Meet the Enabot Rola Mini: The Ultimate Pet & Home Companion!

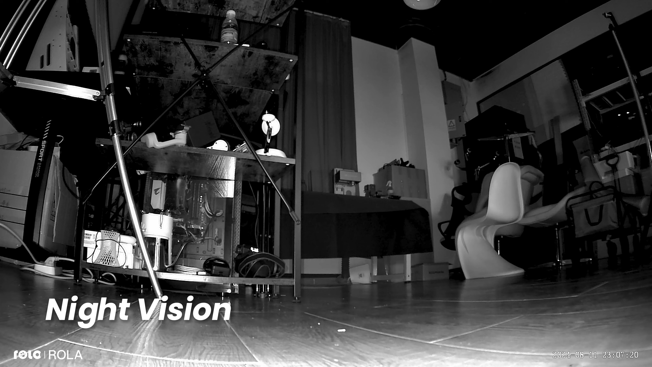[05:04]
As you'd expect, it supports night vision, recording crystal clear videos even in complete darkness. And that's basically up as for other features like motion detection,